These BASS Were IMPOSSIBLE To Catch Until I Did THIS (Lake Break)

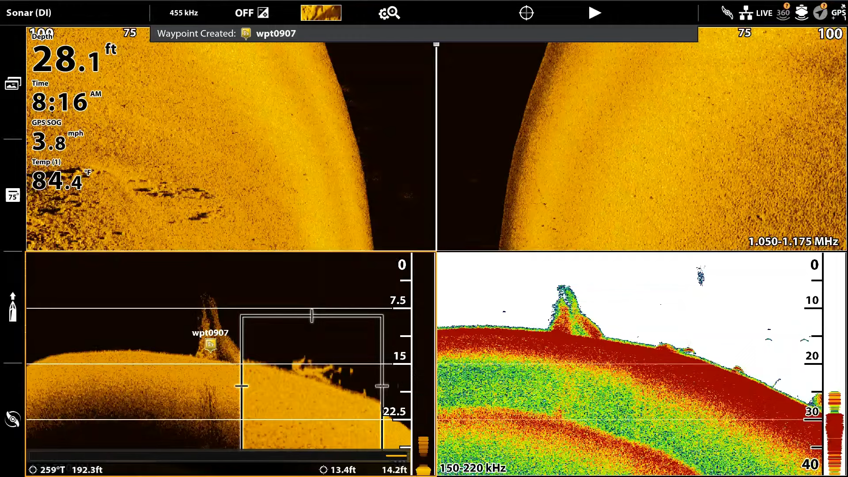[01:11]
On screen: depth 28.1 ft, water 84.4°F, speed 3.8 mph
After marking some brush and seeing some fish on another brush pile, I immediately stood up on the front deck, put my trolling motor in the water, and I started to see some fish on my Megalive.
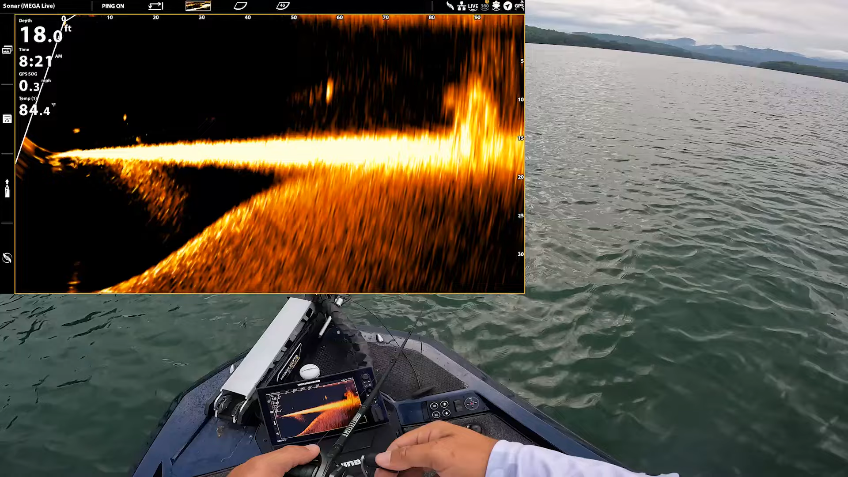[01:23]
On screen: depth 18.0 ft
Could I have landed on them this quick?
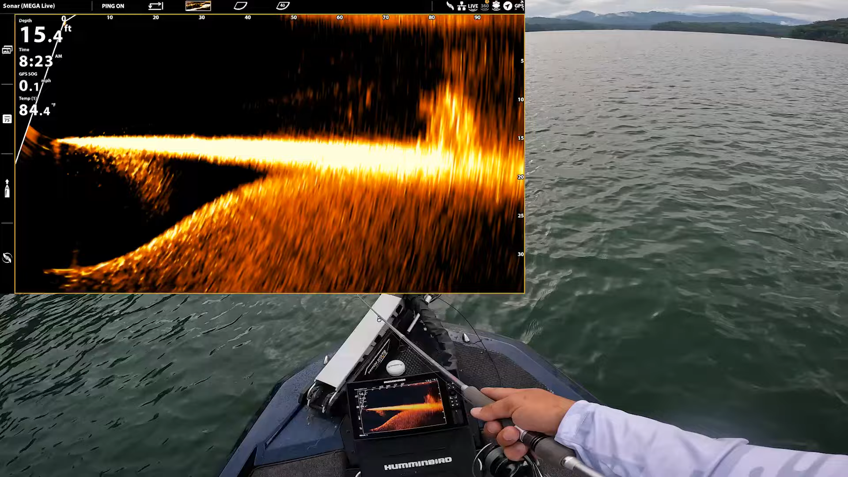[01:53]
On screen: depth 15.4 ft
After throwing several different baits at these bass, the problem was I just couldn't figure out what the fish wanted. I had a lot of followers, but none of them were committing to the bait. After wasting a lot of time around this particular brush pile, I actually went and I marked a few other brush piles, and I was having the exact same issue. I was seeing fish on my Megalive, but I could not figure out a lure that these bass wanted to eat.
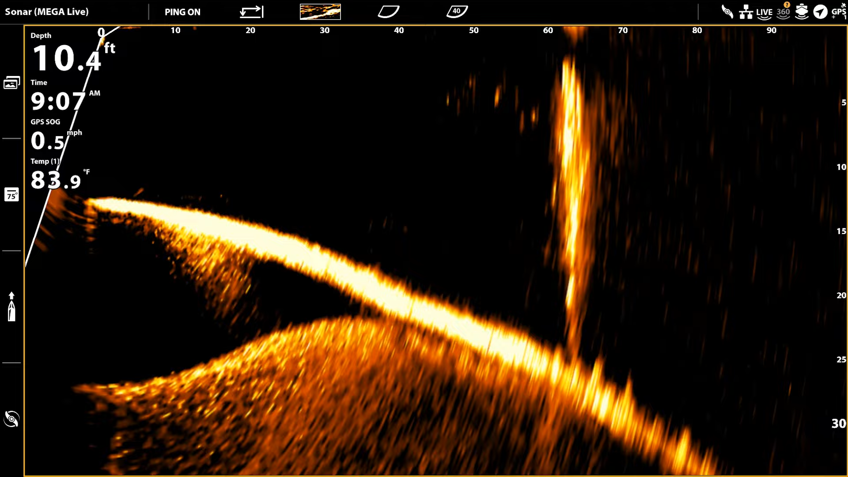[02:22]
On screen: depth 10.4 ft, water 83.9°F, speed 0.5 mph
Now fast forward about an hour and a half into my day, and I was actually sitting on a point when I happened to scan over and see a lot of bait out in kind of the middle of nowhere,
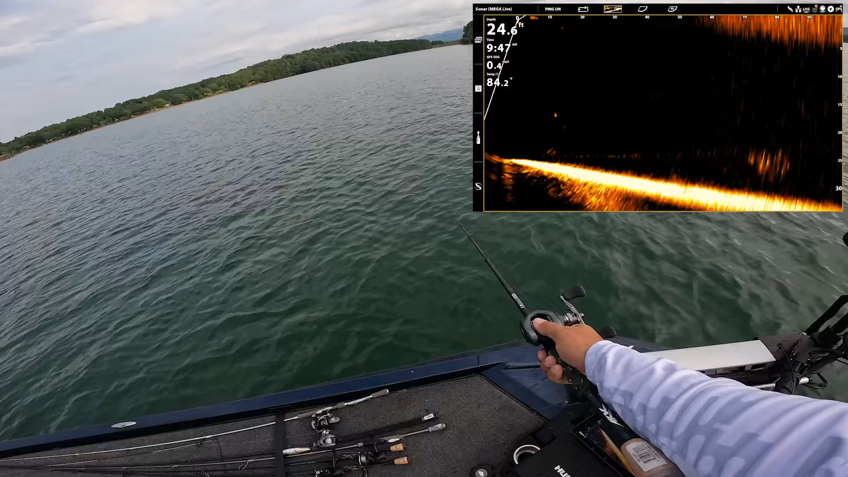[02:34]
On screen: depth 24.6 ft
and I also noticed a school of bass that were close by. Now all of a sudden, as I was looking down, I saw these bass starting to push this bait literally right to the side of my boat. I picked up a bait as they started busting throughout to them, and well, this happens. I got one. Oh my god. There's, there's the first one. I gotta get in.
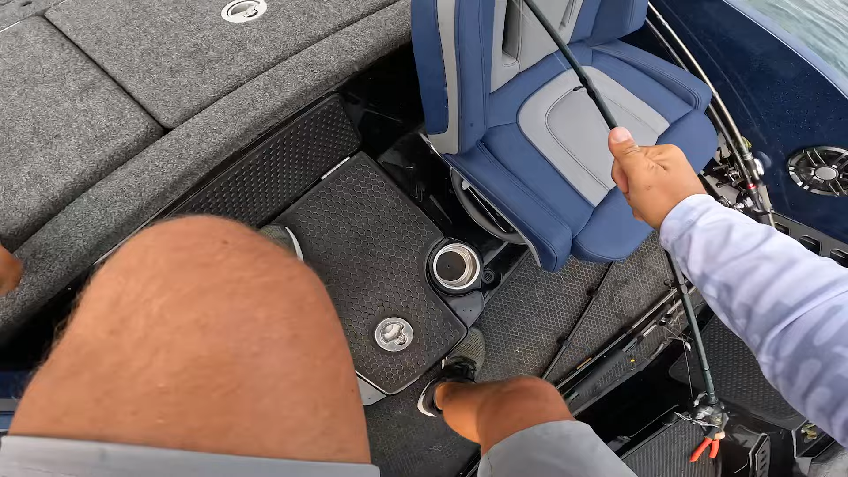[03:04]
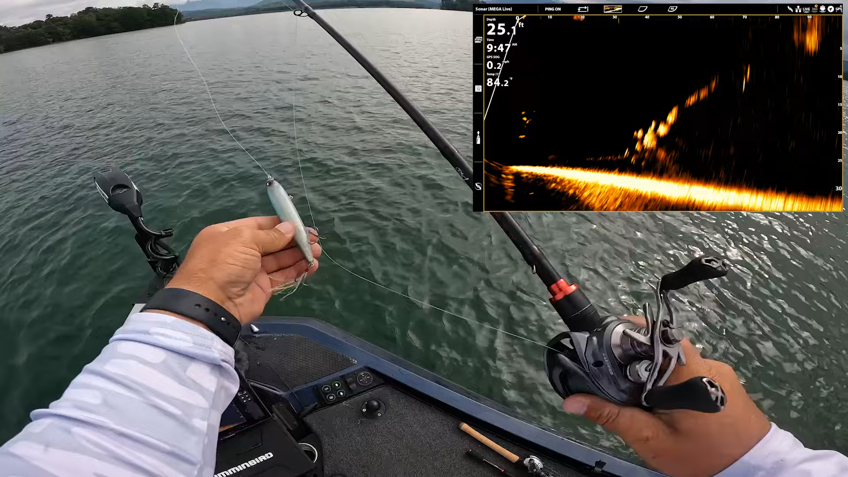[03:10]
On screen: depth 25.1 ft
Look at those fish right there. Here it comes.